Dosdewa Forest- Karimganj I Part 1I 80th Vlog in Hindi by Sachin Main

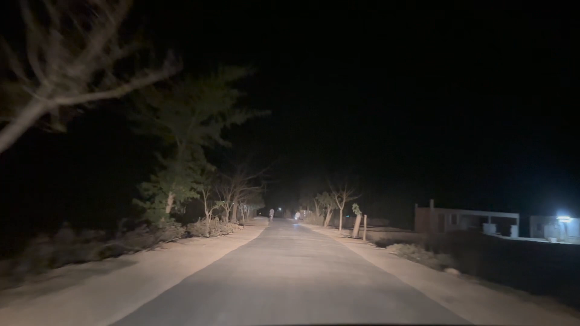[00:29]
शाम हो गई आप देख सकते हैं यहाँ पे अंधेरा जल्दी होता है